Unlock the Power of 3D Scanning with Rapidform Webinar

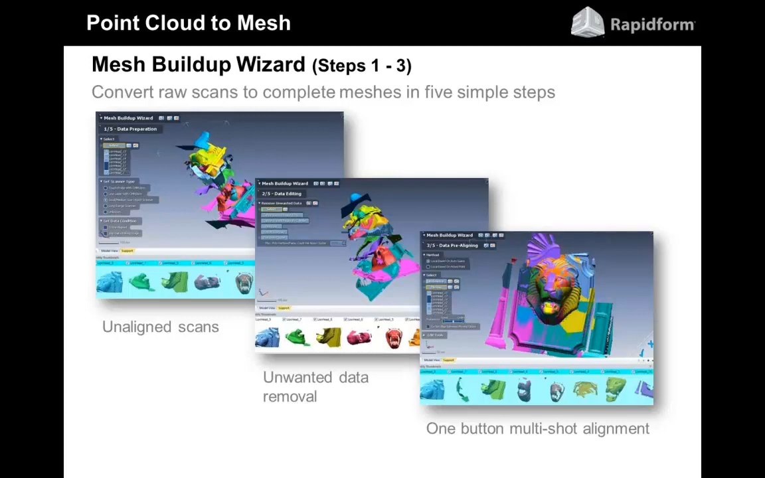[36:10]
I was mentioning earlier that some of the area scanners that you use will come in with a bunch of unaligned scans. And so the software will figure out how to align all those scans together automatically and give you what you see as the result there at the bottom. And then once you've aligned all of those scans,
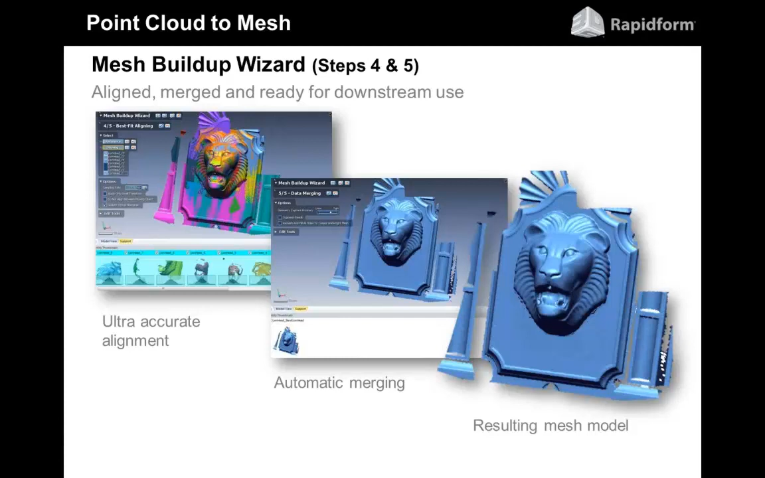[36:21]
we have intelligent merging tools that will let you merge that into a single mesh model.